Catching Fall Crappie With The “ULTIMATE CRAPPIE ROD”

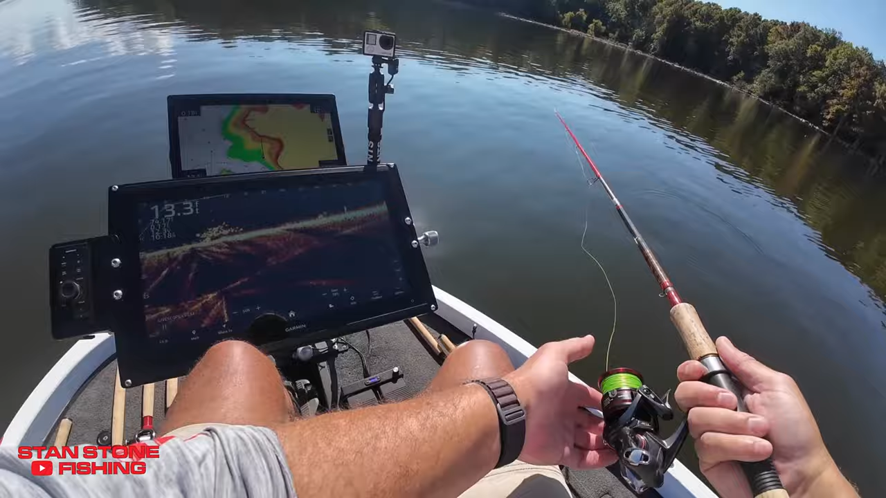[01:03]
There he is. A little bigger one. All right. That's a bigger one there. Boy, that's a good one.